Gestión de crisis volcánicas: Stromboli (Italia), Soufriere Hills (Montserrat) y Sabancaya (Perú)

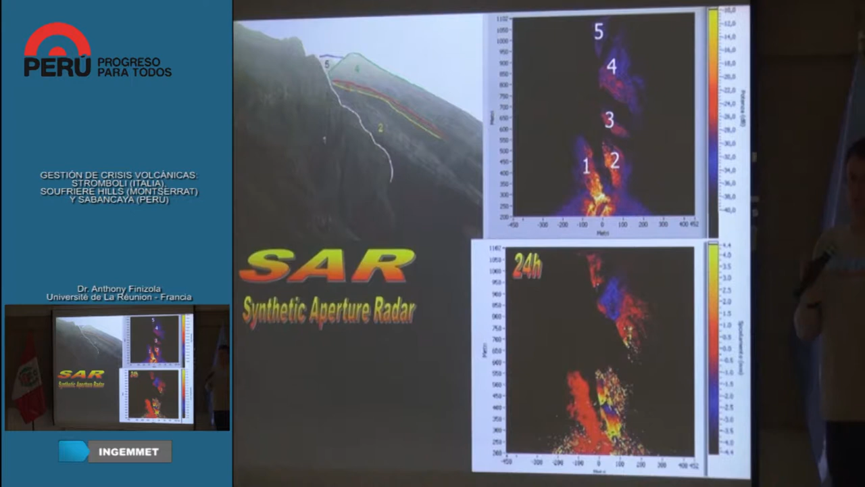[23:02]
es decir, en alejamiento, es decir, que estos cráteres se estaban yendo, obviamente, hubo un colapso, como saben, la naturaleza no le gusta el vacío, entonces, estaba empezando a caerse por adentro mismo, es decir, que este límite del cráter, punto cuatro, que estamos viendo ahí, en 24 horas tenías dos milímetros de alejamiento, es decir, que se está alejando de nosotros y estaba yendo por la parte interna del cráter.
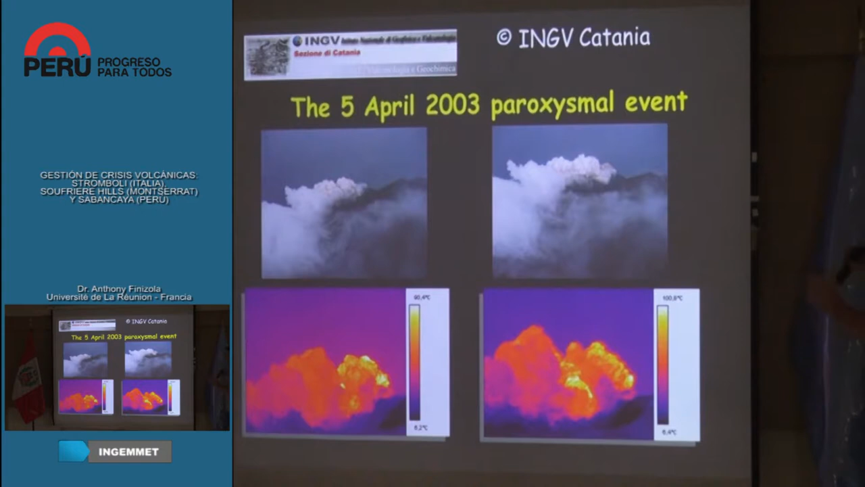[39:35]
suerte el helicóptero no ha tenido nada y como pueden ver eso es la consecuencia